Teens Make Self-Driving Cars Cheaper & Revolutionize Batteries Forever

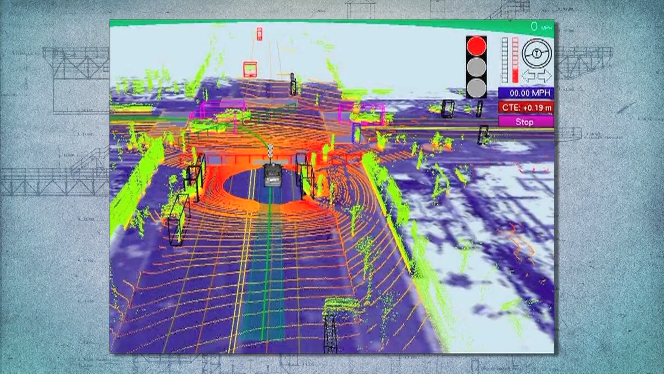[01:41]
three radar before it's incredibly intricate dk detailed and they don't really have to worry about money when they are building it so sure there might not guys the limit but for the normal consumer this is